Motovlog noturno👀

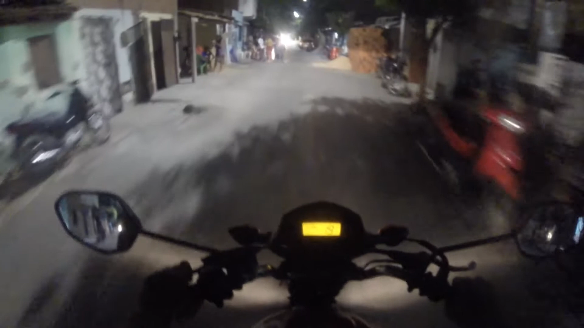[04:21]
Pai, eu te apresento, Senhor Deus, a cada um que se cruza aqui. Eu te apresento, Senhor, a cada um que tô por onde, pai? Tomar cuidado aqui, galera, que tá cheio de criança no meio da rua, né? Pedindo aqui informação do meu pai, porque eu nunca andei por aqui. Ele sabe onde é, né? A gente teve que desviar ali porque tava tendo uma obra. Mas é assim mesmo.
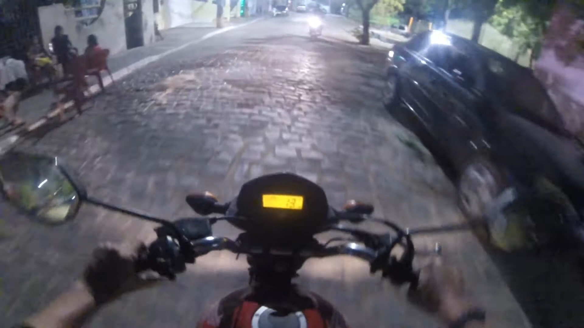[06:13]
O cara aí não tava prestando atenção. Vamos entrar onde, pai? Na direita? Direto, vai direto. Aqui o pessoal é meio desligado, tá entendendo? O cara ali tava vindo de moto ali na contramão, olhando pro lado. Esse outro tá aí passando aí sem olhar pro lado. Moscando, né? Como o pessoal diz. Assim mesmo. Ali o rio, Rio Acaraú.
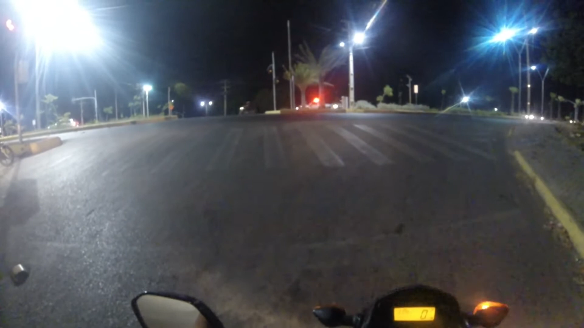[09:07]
Ali a policiazinha, o Cotar, tá dando apoio aqui. Em Sobral, porque Sobral tá muito perigoso.
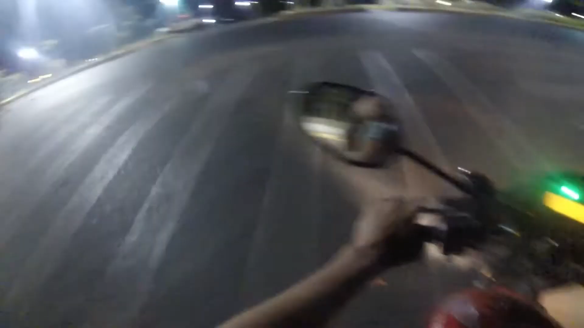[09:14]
Tá dando esse apoio aí pra cá, pra cidade. Passar aqui longe do ciclista, né?